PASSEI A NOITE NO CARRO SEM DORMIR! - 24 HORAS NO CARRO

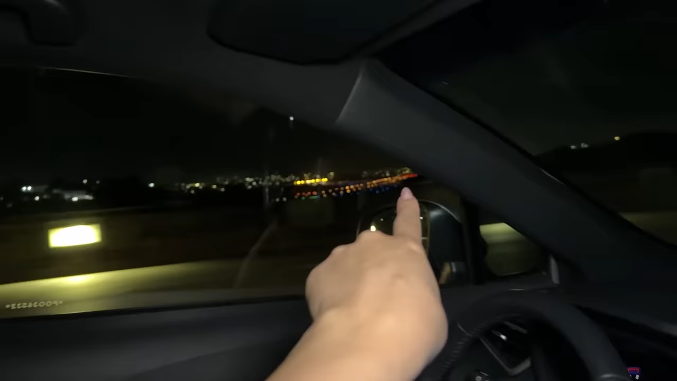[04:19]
Os que estão brilhando. Sim, é o aeroporto, porque ali é tipo um assistente pro avião.
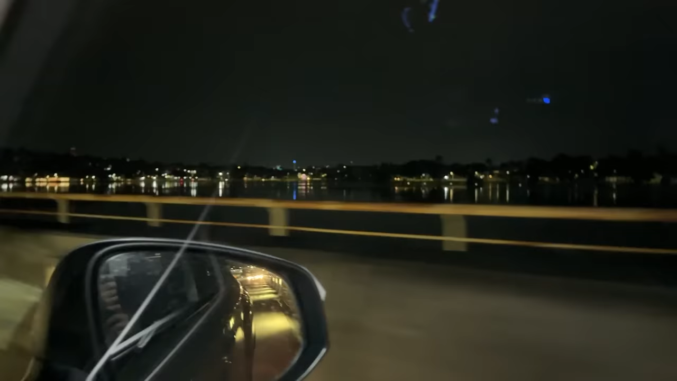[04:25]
E olha aqui do lado, Lagoa. Da Pampulha, pra quem não é daqui. Abre esse vidro pra você ver direito. Cadê esse abril errado? Olha que delícia, gente.
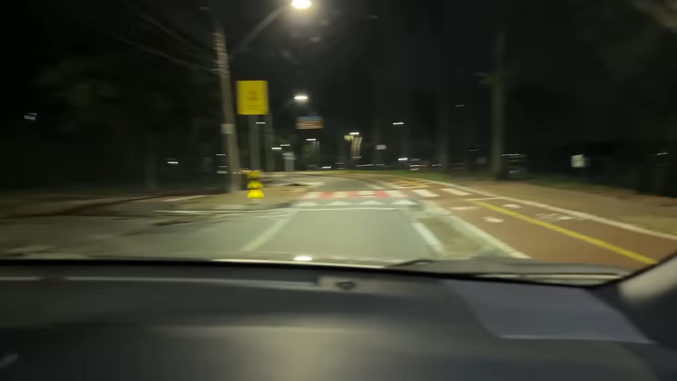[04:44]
Tem uma pista pra fazer bicicleta, tá ligado? Fazer bicicleta não, né?